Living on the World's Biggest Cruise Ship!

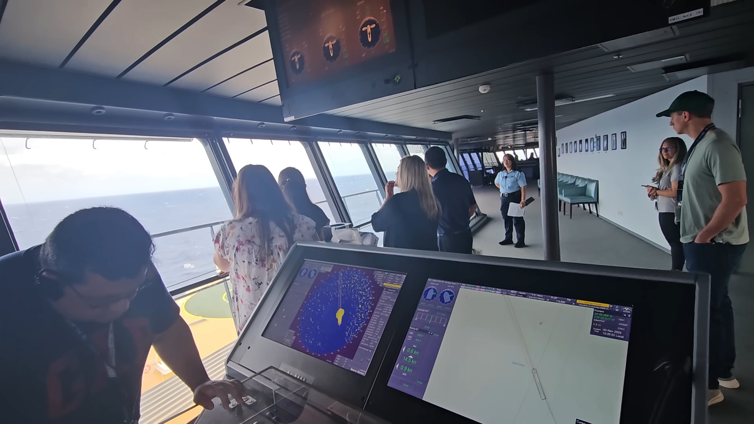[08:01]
it's basically the giant room where the captain sails the ship.